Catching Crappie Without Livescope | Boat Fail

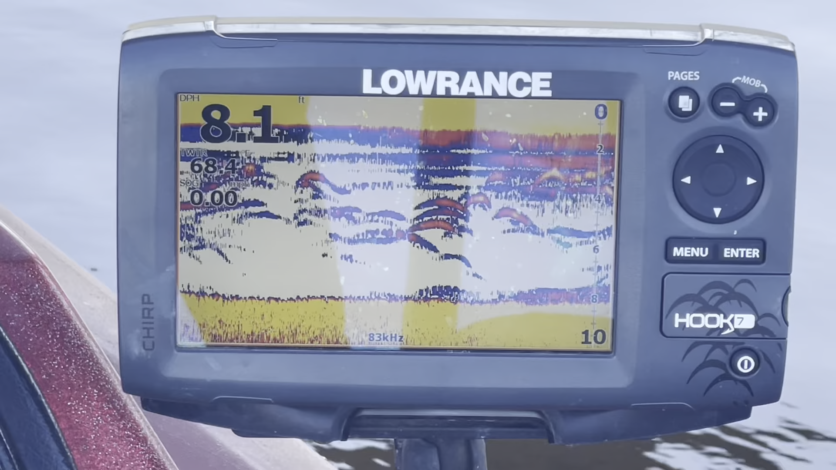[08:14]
On screen: depth 8.1 ft
This is a spot that I very rarely fish, but,
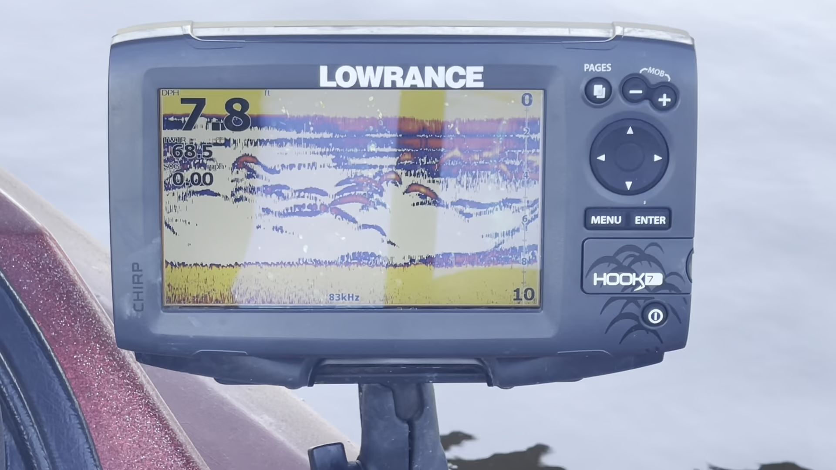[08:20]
On screen: depth 7.8 ft
and I noticed a lot of big fish, see right there? And a lot of them were sitting on bottom.
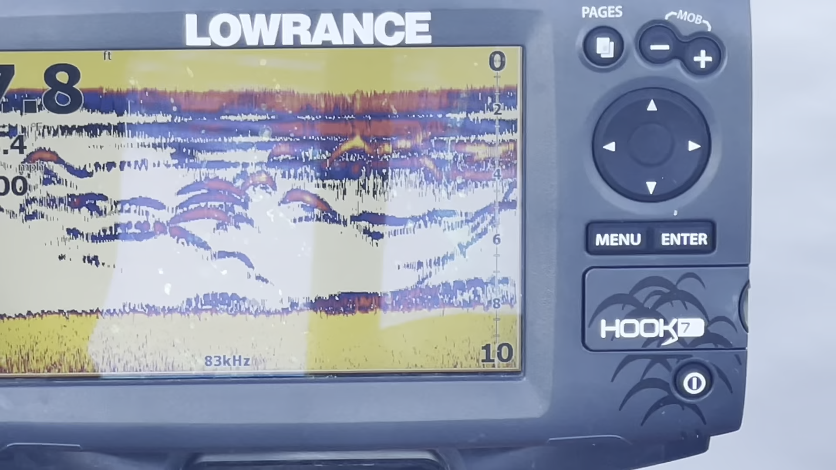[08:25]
So that tells me that,
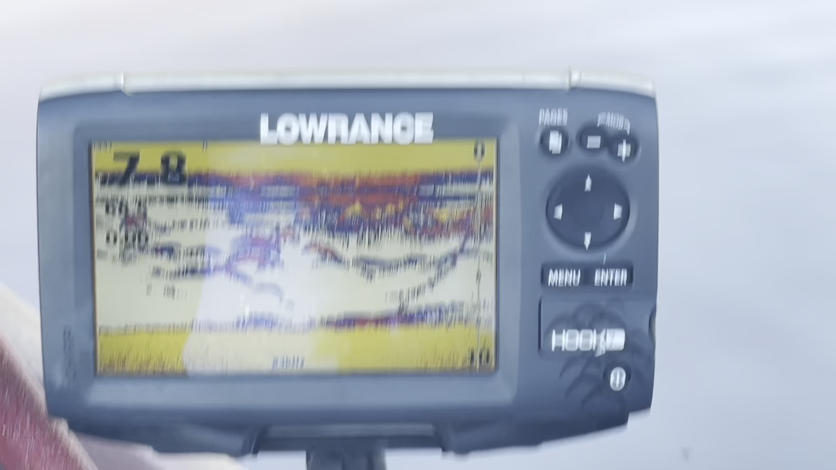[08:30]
at least I believe that, you know, there's a lot of big fish here,
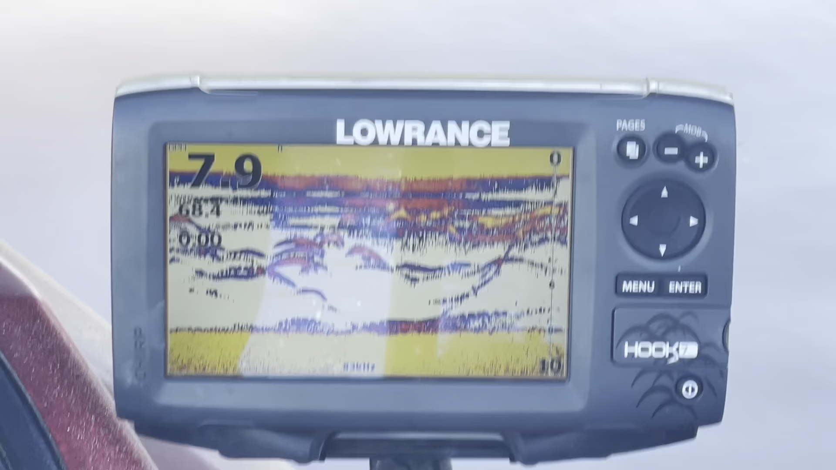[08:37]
but they're feeding on either small fish or shad.
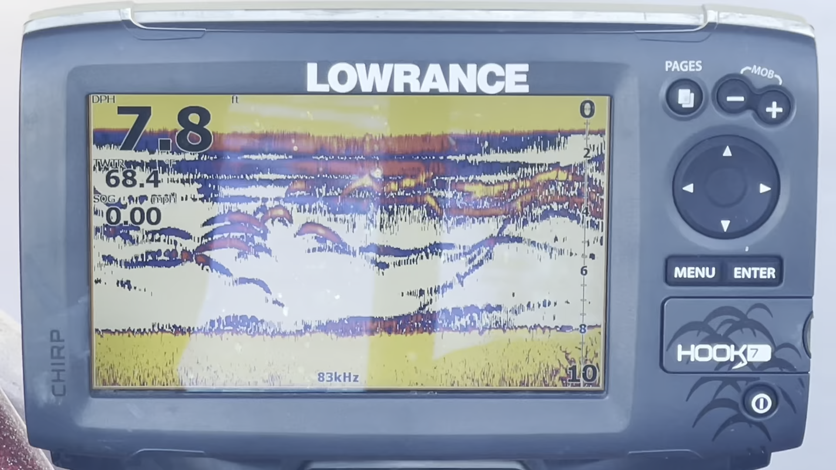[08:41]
On screen: depth 7.8 ft
What I did was I went ahead and dropped my anchor,